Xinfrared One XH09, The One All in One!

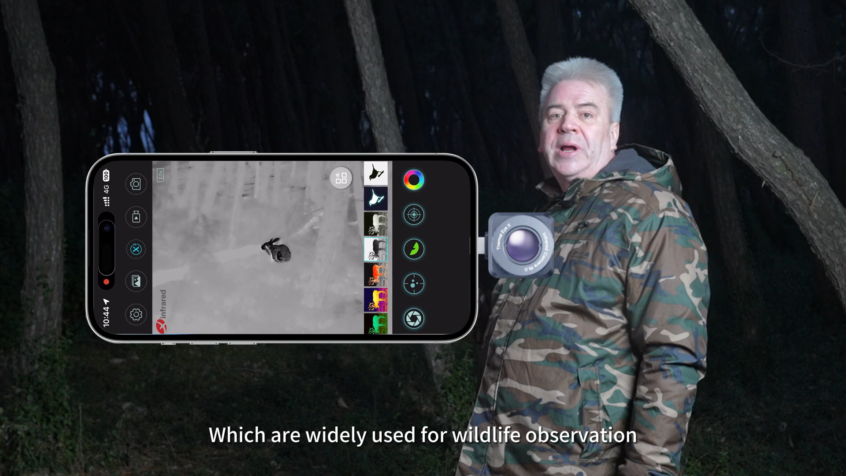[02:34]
The next one is iron red which is preferred by engineers or technicians for thermal inspection and repairs.
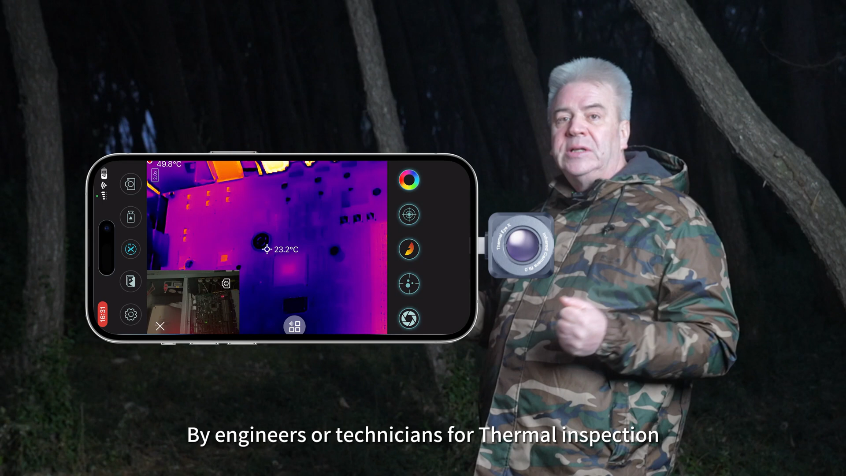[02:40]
On screen: spot 23.2°C
The second one is called compound bulbode.
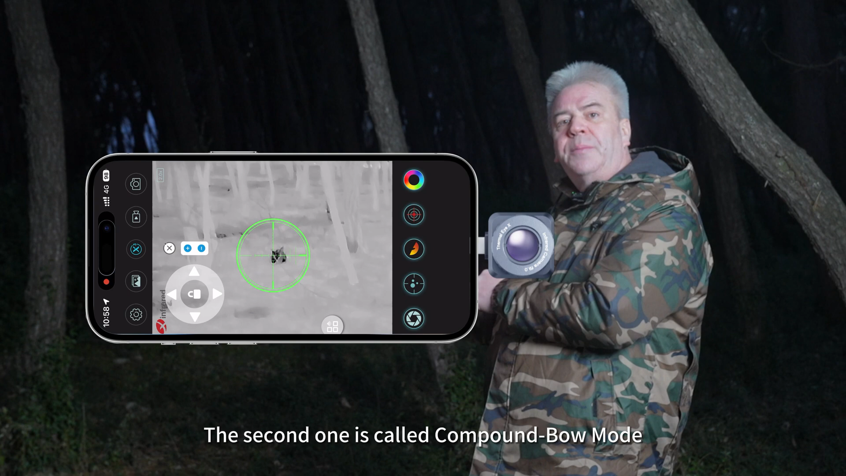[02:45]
Once you activate it there will be a crosshair with buttons on the screen.
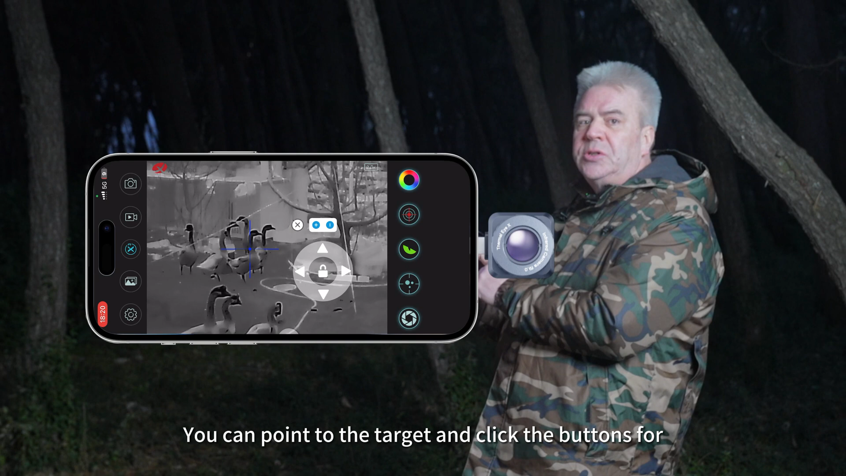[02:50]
You can point to the target and click the buttons for pixel to pixel precision adjustments.
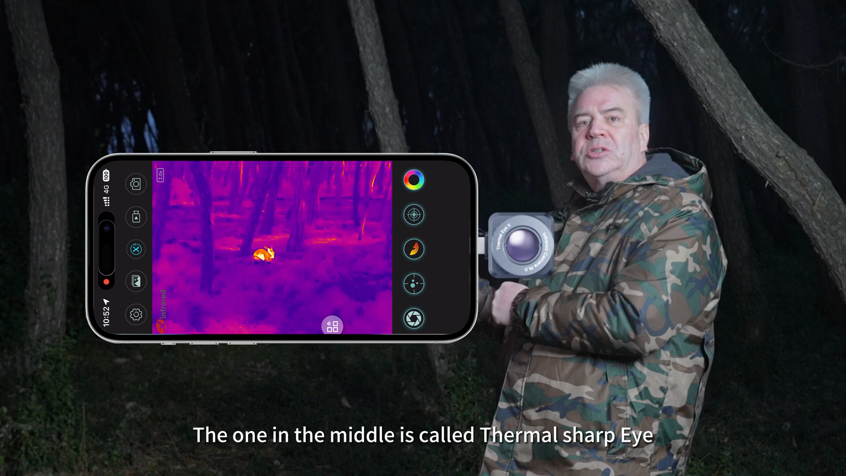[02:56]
The one in the middle is called thermal shop eye. You can switch to green eye which is full by hd mode for details capturing wind at night,
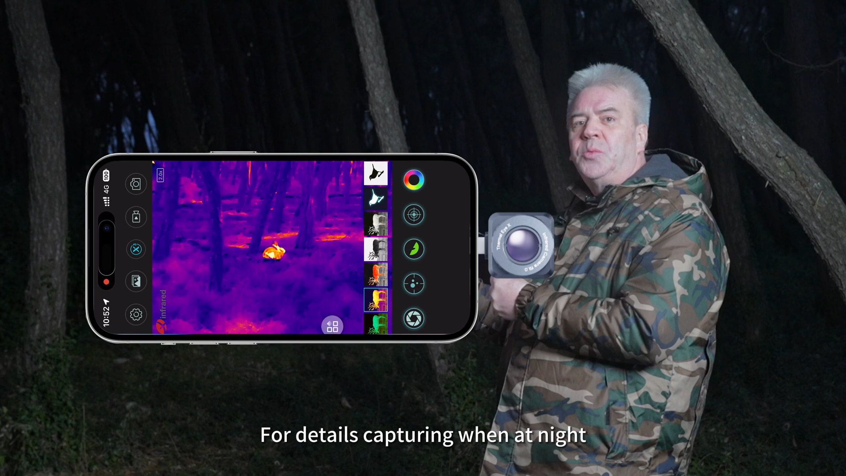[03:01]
wet weather or cool environment. And the red eye is highlight mode to highlight the target when at daytime. Dry and hot weather.
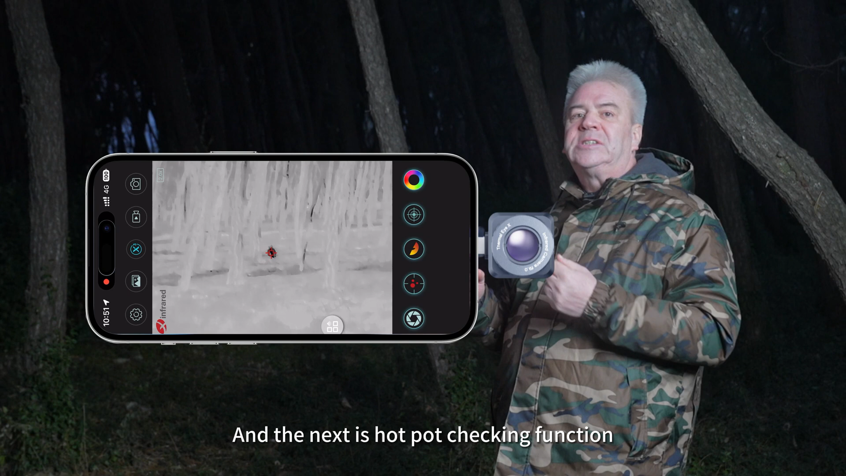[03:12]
And the next is hot spot tracking function. It can track moving targets in real time. You can see that automatically locks the target which cannot escape.
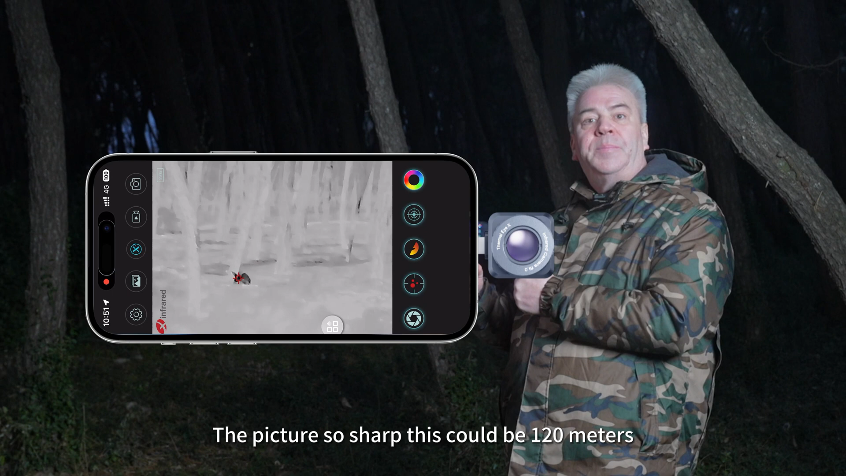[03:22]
The picture is so sharp this could be 120 meters. The quality of the image is very sharp. You can clearly see the tail of the dog or head of any other parts. All is clear.
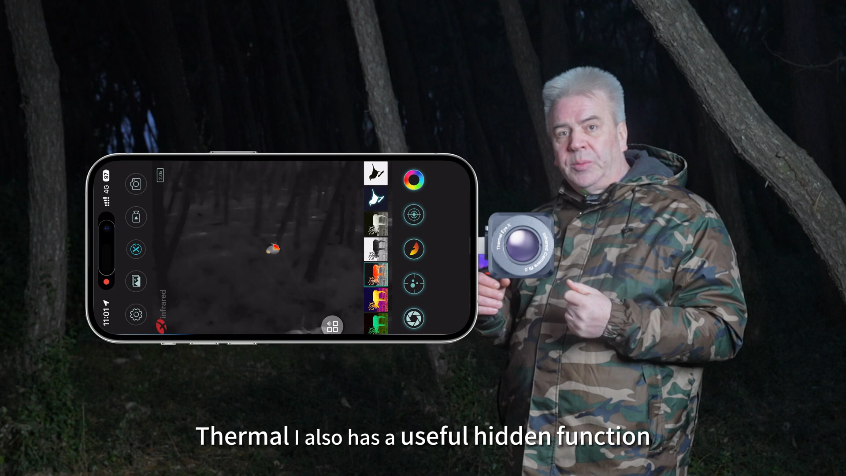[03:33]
Thermal eye also has a useful hidden function called zoom. With a simple swipe of two fingers you can enlarge the object from 2x to 15x. Usually enlarge the target.
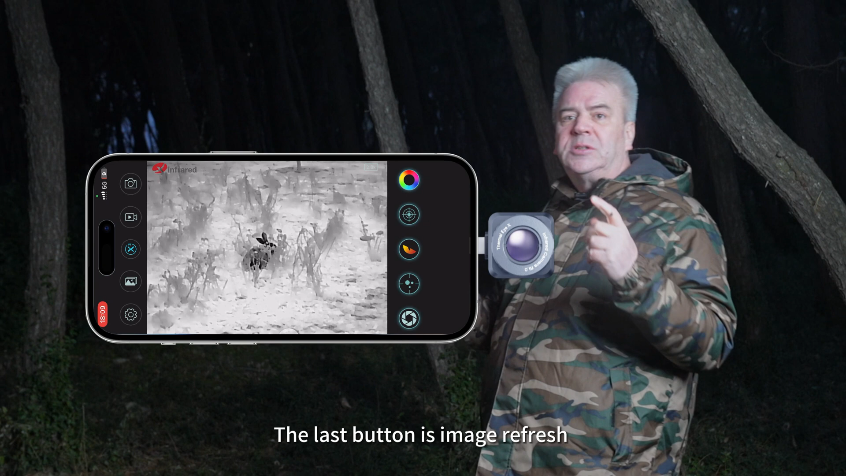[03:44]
It's very convenient. The last button is image refresh which is shutter correction. This can keep the picture clear when you want to take photos and videos.
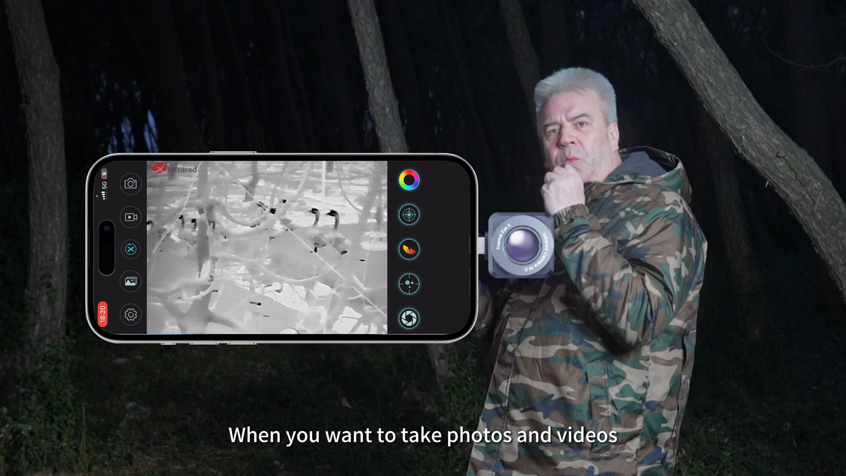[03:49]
It's recommended that you refresh any
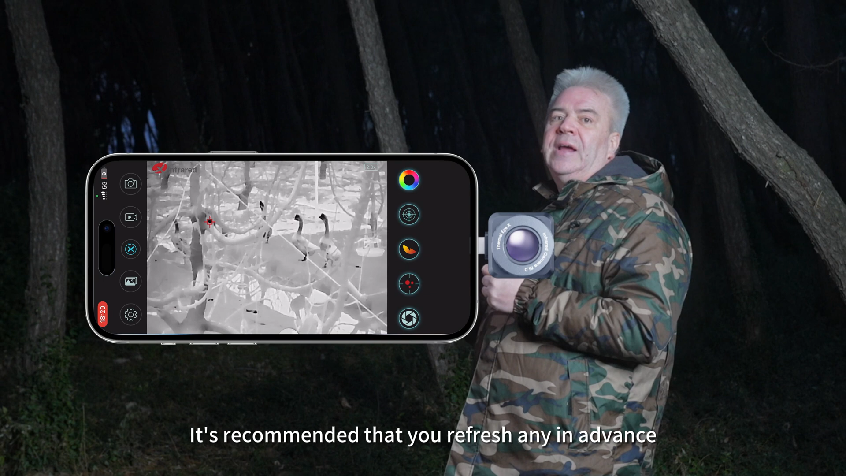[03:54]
in advance so that this makes the image much clearer. Sometimes it makes a slight click so don't be shocked. That is the x809.
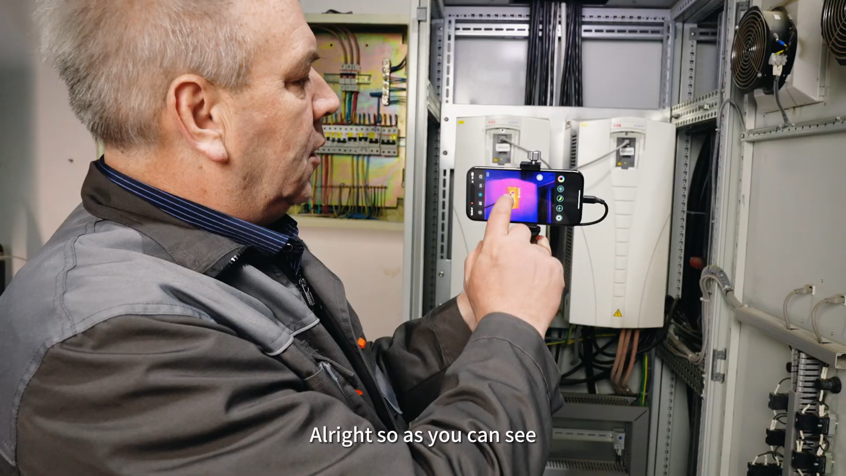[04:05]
All right so as you can see we have the camera function here which is pretty much clear.
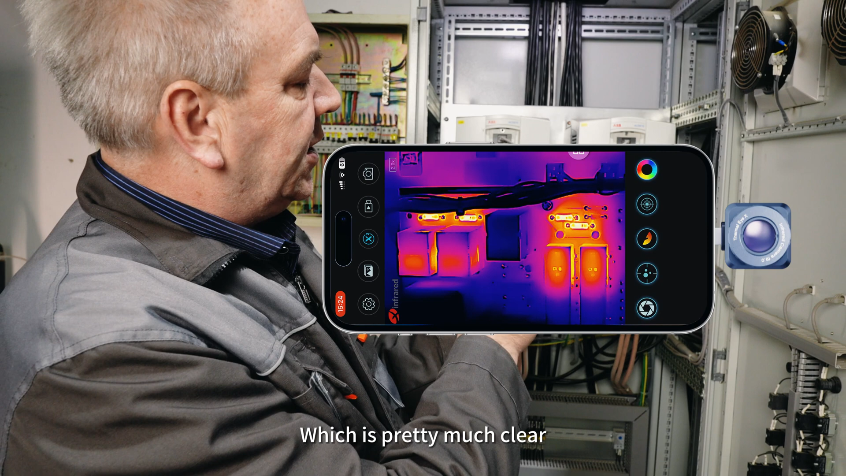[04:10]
And then if you want to take your video you can just use the video editing there sort of video editing off.
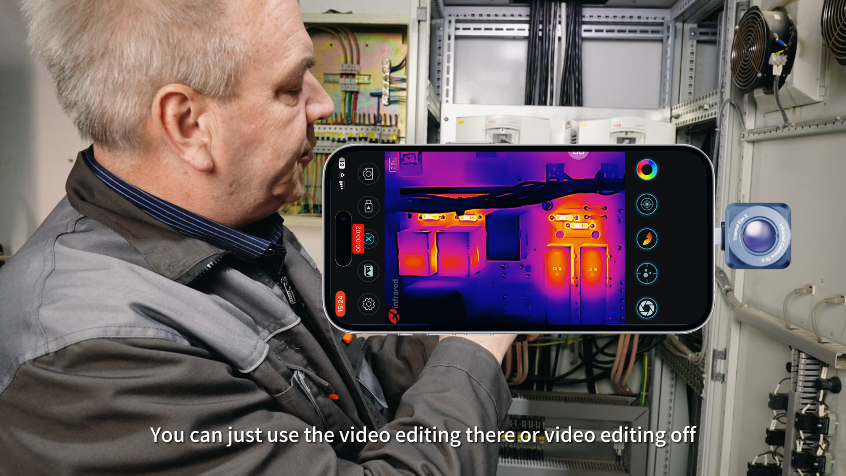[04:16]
Now what's very good is the hidden feature which is the turbo and then this can increase the revolution
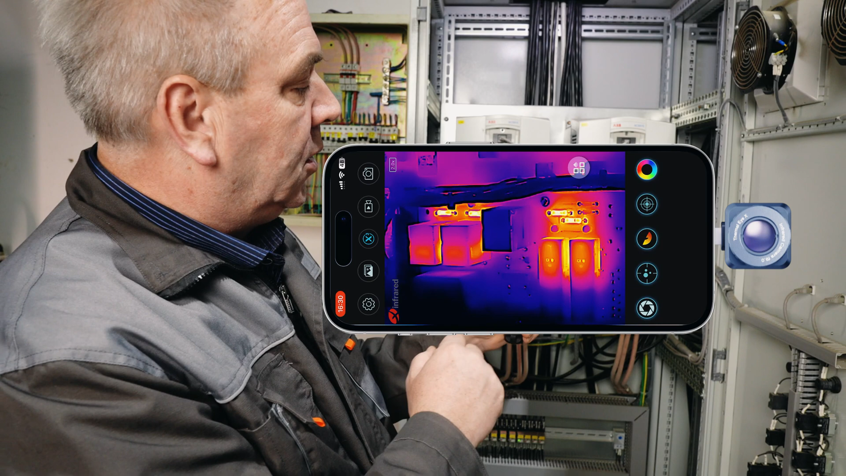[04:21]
resolution to almost 50% from what it is already.
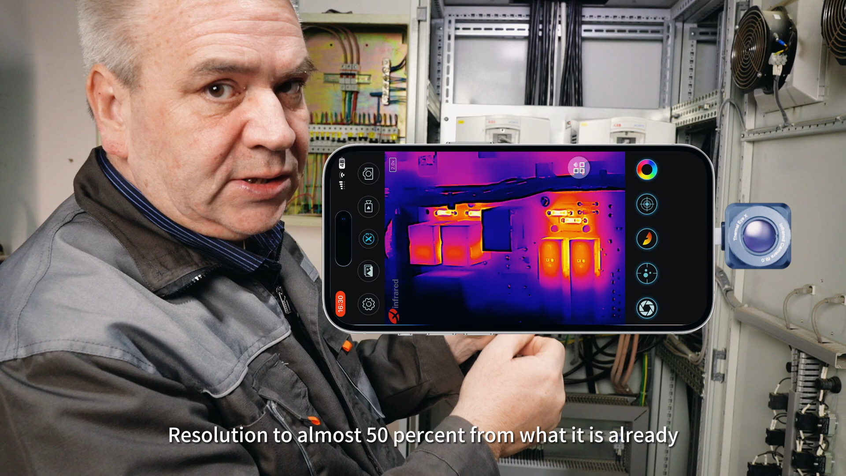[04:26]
Along with that we can share on social media so you can also if you want to share that as well.
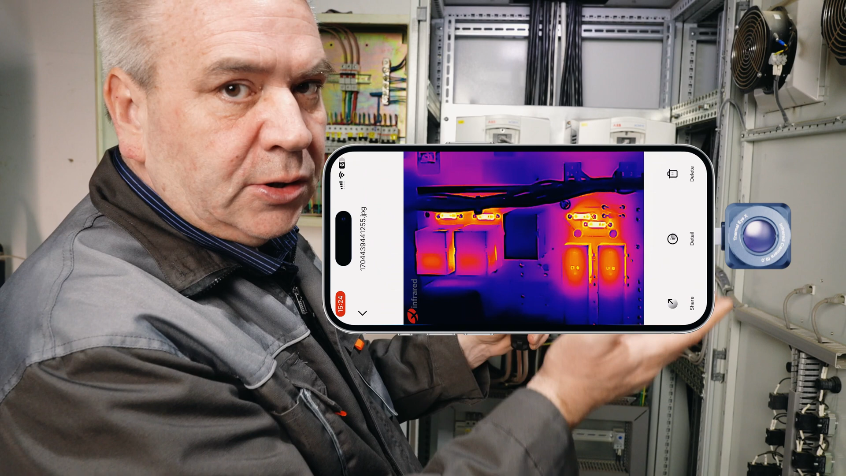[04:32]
And then of course you have your help function